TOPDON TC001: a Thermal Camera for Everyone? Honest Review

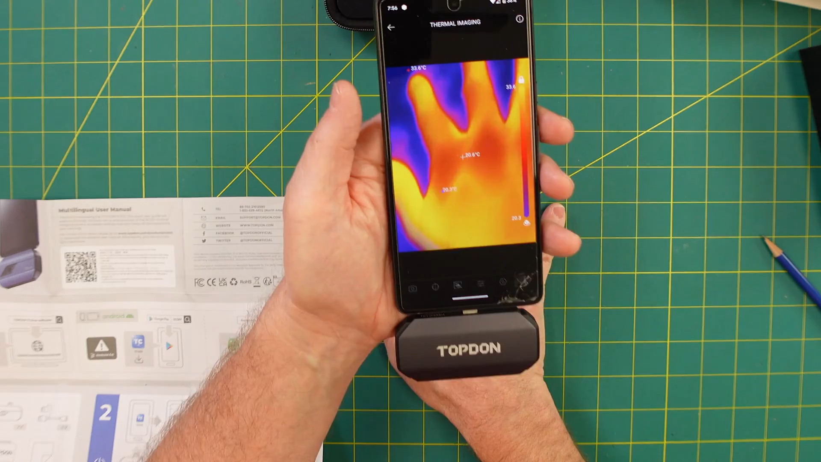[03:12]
I'll put my hand here and see if the heat transfers to my pad.
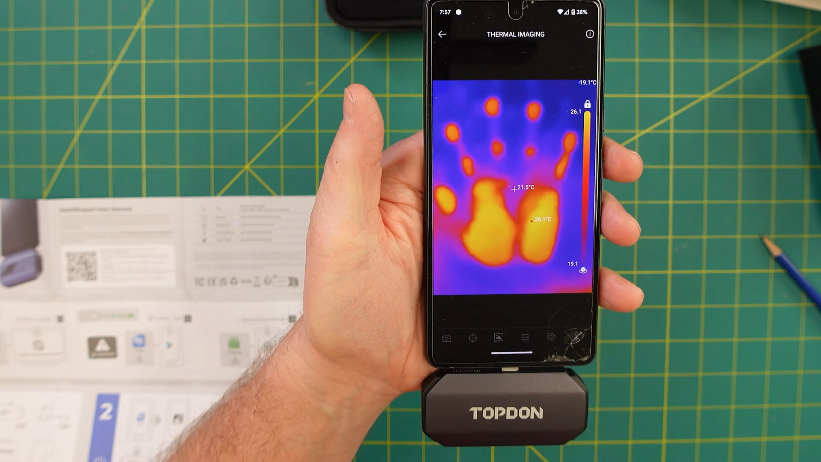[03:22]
There's a lot of fun that's gonna happen with this thing. When I did the test before on these I had a thermometer sensor but I wasn't really happy with the results. I was thinking that the outside is a different temperature than in the middle.
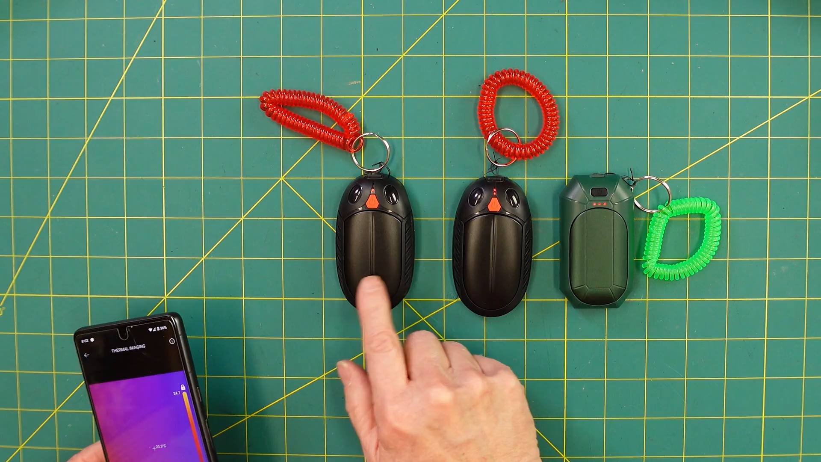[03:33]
So let's validate that now with this. Here's number one and it's in C. I think I could convert it to F if I wanted to.
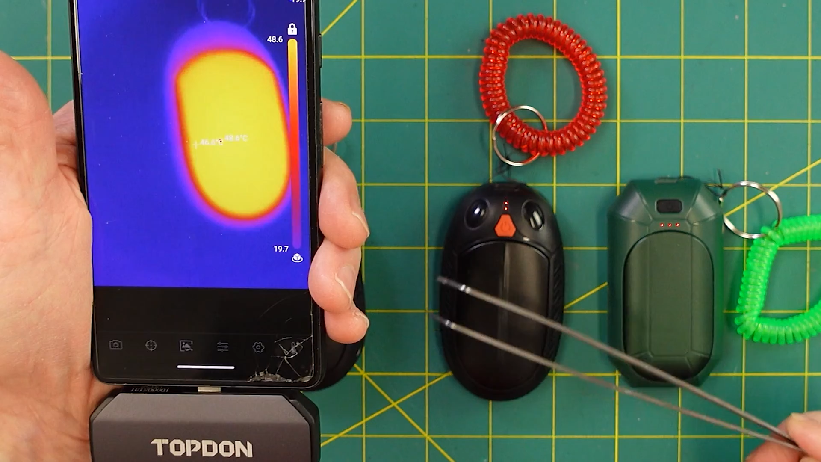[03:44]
Seems like there's concentric circles that are occurring. This is the second level and then this is the third level.
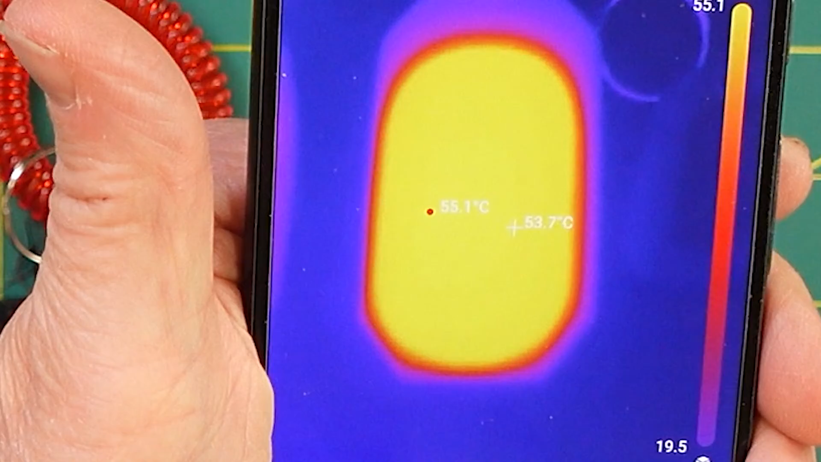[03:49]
Well let's turn it over and see if the back is heating. You can kind of almost see the electronics.
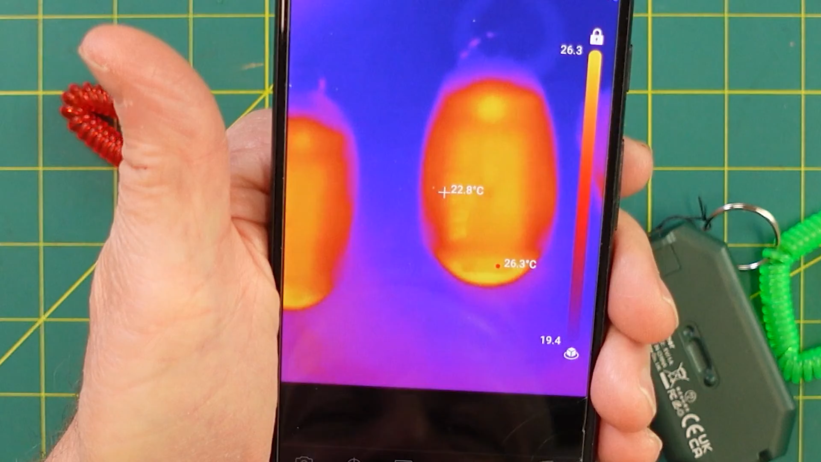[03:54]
On screen: spot 22.8°C, max 26.3°C
Even though it was cool to the touch there is a little bit
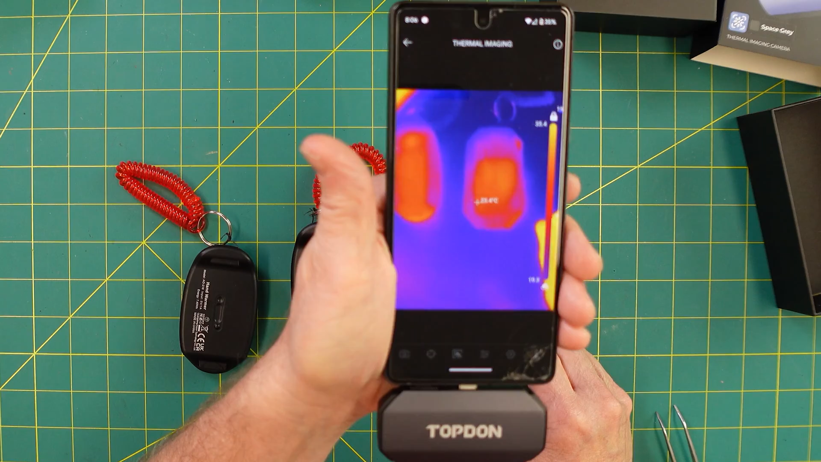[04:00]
of heating going on with the components or the electrical card on the inside.
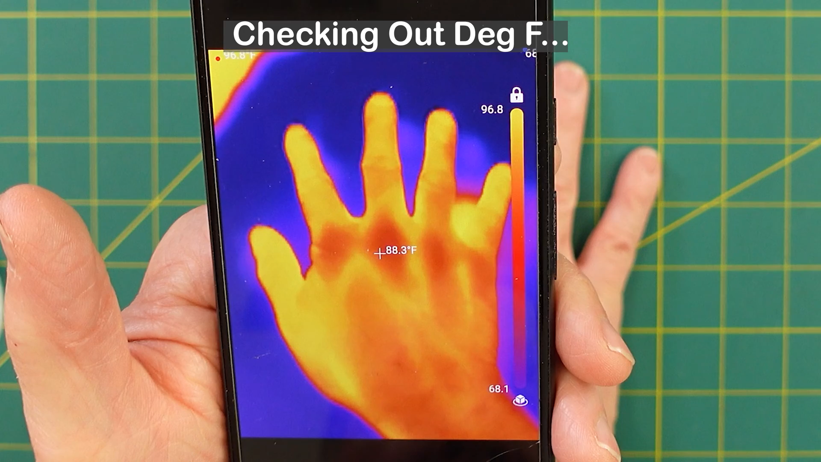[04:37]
On screen: spot 88.3°F
And the bright yellow is 96.8, 96.9. The reddish areas are 68 degrees.
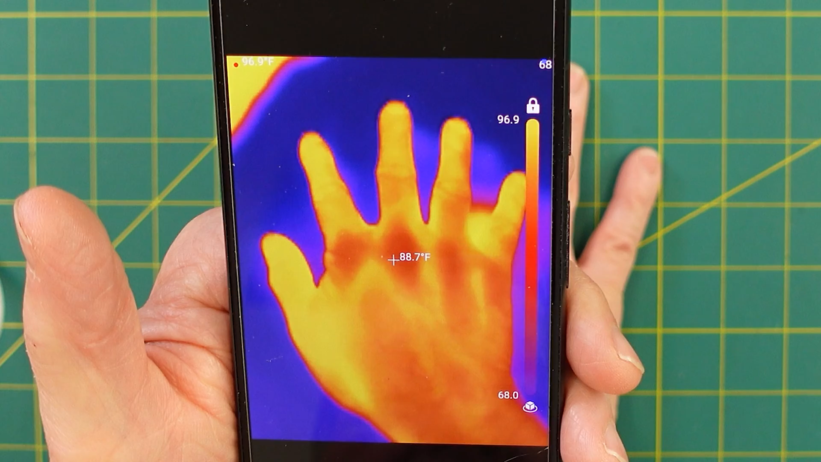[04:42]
On screen: spot 88.7°F
Looks like the center is reporting 87.9.
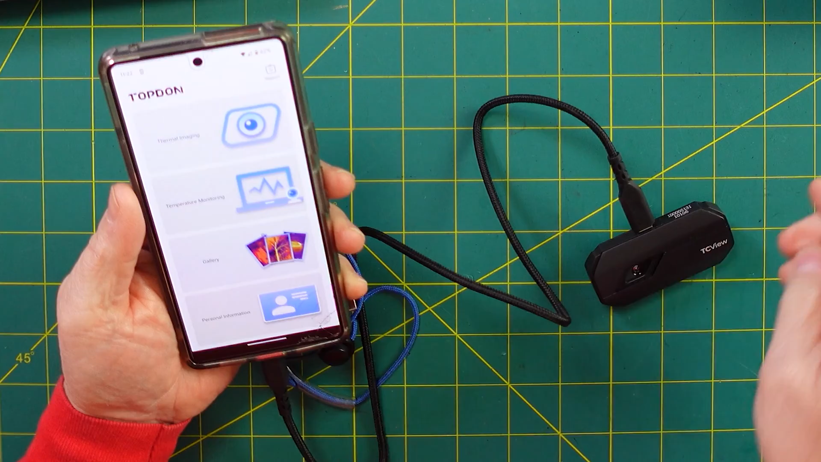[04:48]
When you plug this in it will take you right to the software.
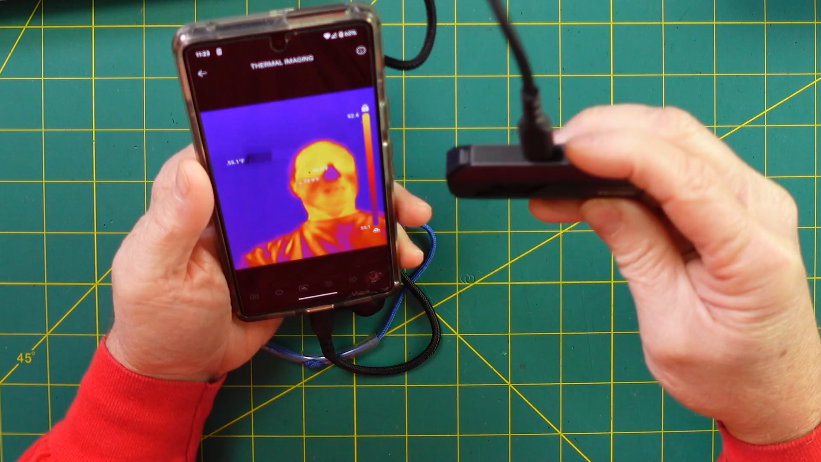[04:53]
In all my thermal glory.
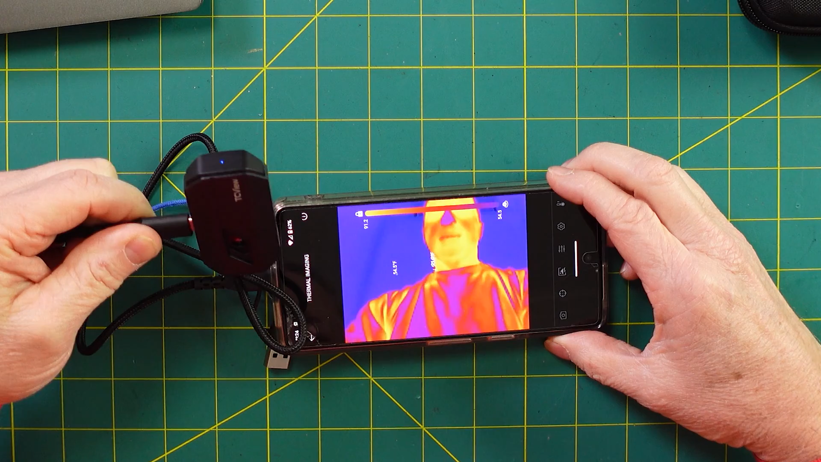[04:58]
You can tilt the camera on the side and get a landscape view as opposed to a portrait view.
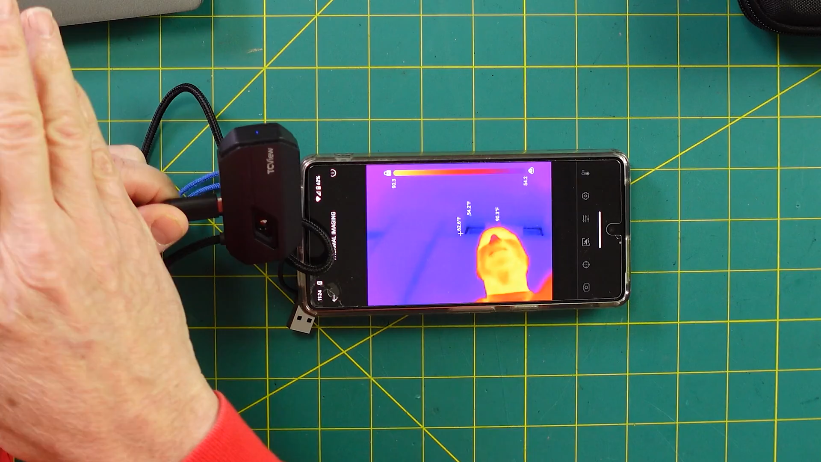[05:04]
The more I think about the less I'm going to use the laptop because it's cumbersome. So we're gonna see if we can take some recording.